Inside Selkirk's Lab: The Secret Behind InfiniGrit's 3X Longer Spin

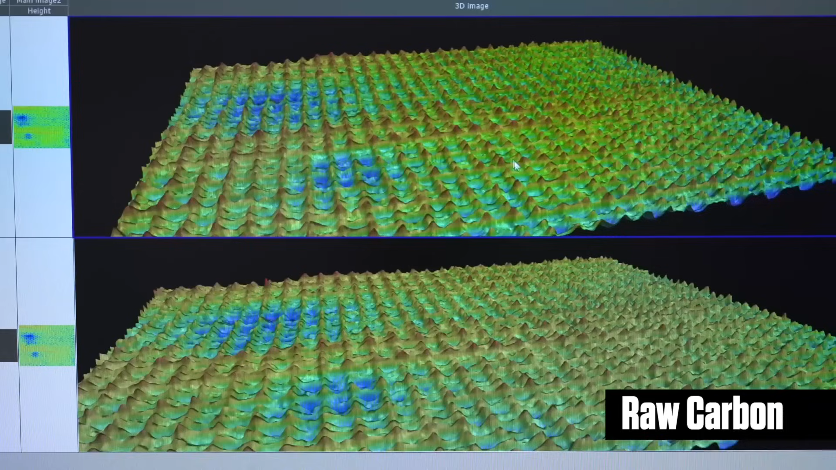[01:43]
And we can see just after 25 cycles on the Tabor abrasion machine, you can see a drastic reduction in surface roughness.
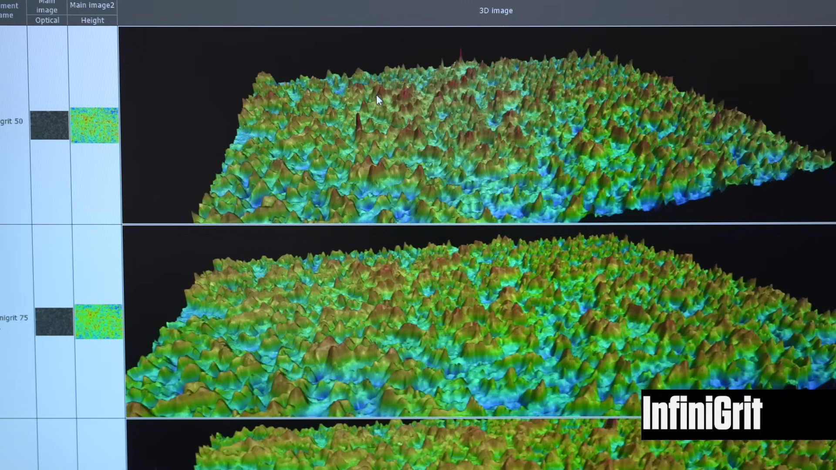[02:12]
This one starts to plateau after 150 cycles on the Tabor abrasion machine. And you can see the diminishing of the red peaks slowly as it starts to abrade.